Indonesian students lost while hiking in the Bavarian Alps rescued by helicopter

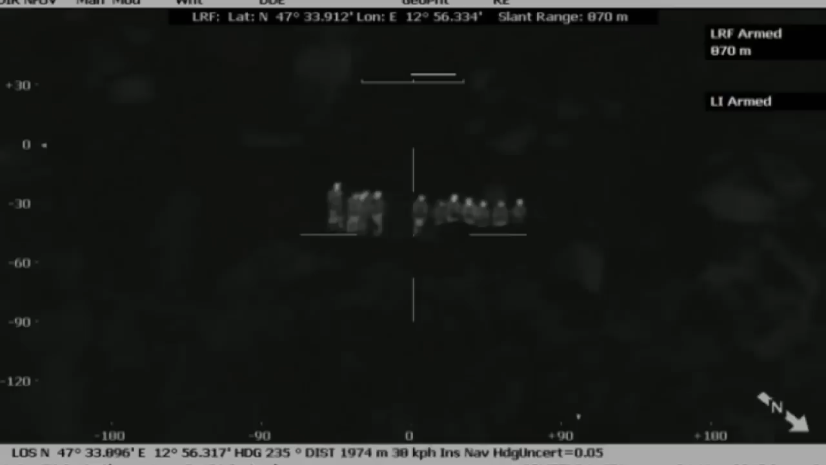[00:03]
A group of Indonesian students stranded on the Bavarian Alps have been rescued by police helicopter.
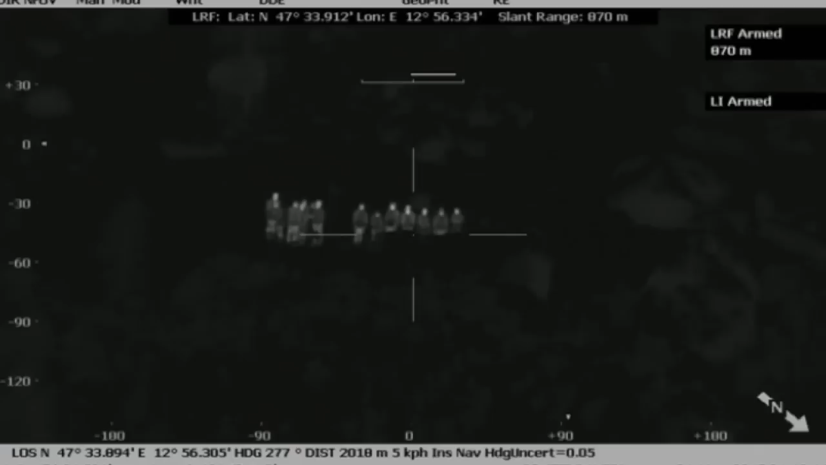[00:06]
The 14 students misjudged the weather conditions ahead of a hike and ended up losing their way in snow and mist.
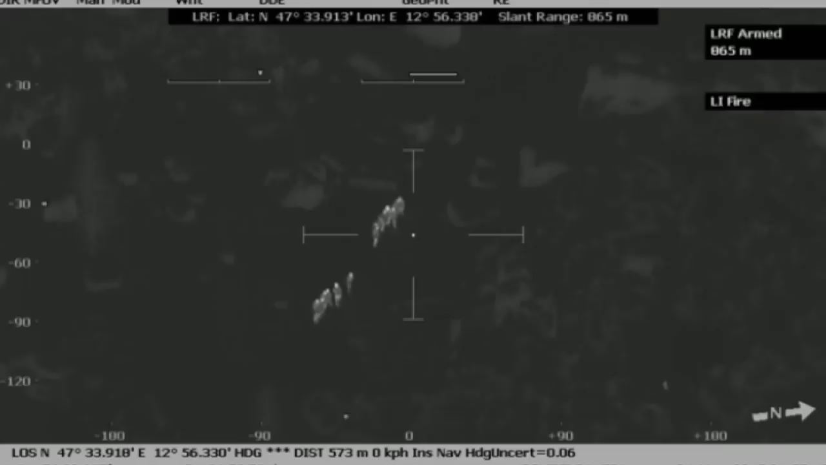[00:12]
Stranded at an altitude of 1,800 metres,
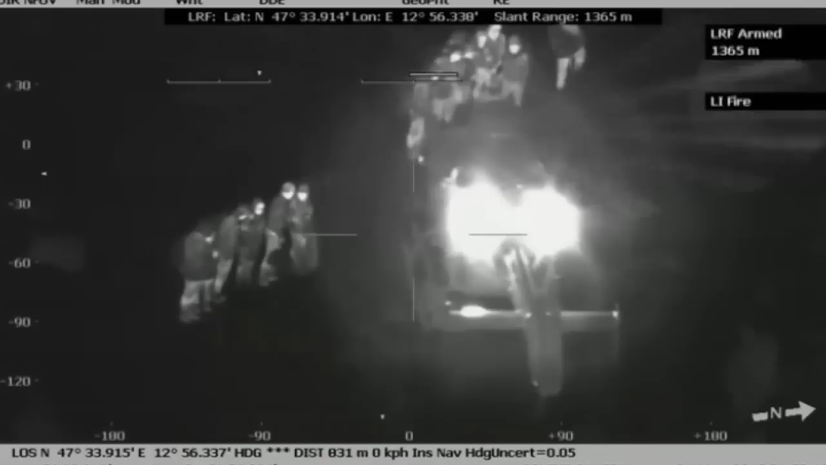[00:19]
the hikers, all aged between 23 and 25, were quickly located by a helicopter equipped
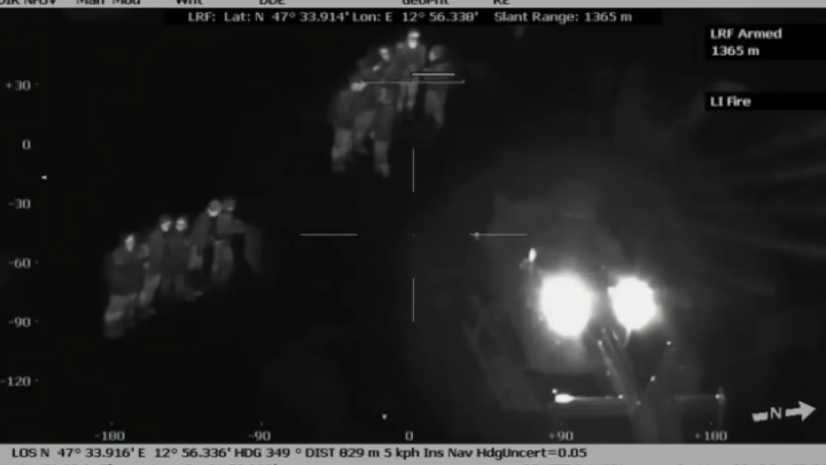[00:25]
with a heat-seeking camera after they made a distress call.
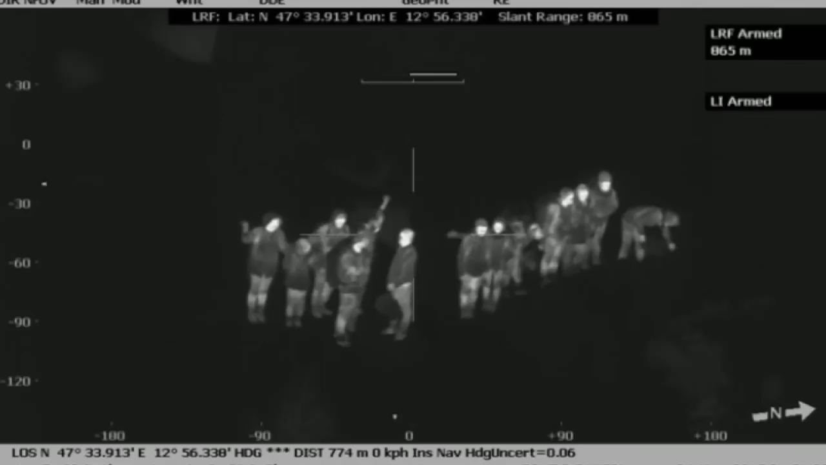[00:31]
Footage from the infrared camera shows the students who were hiking near the border with Austria, waving for help and stumbling around as they attempted to navigate the mountainous terrain.
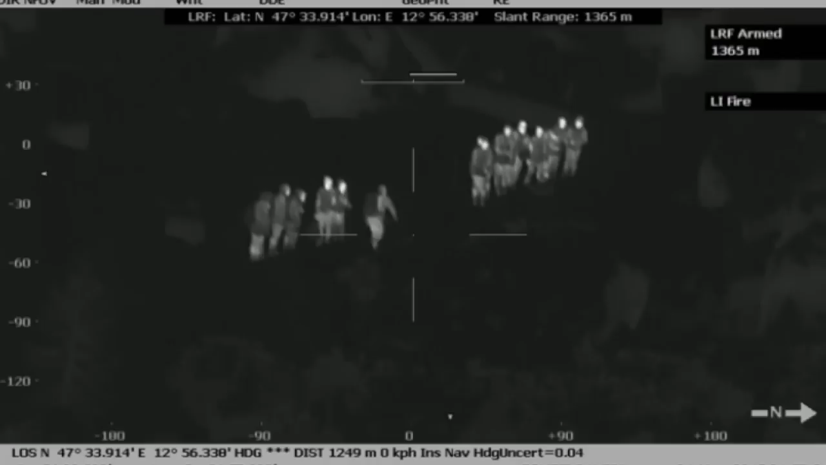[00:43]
According to police, all of them were soaked as they were not wearing appropriate clothing.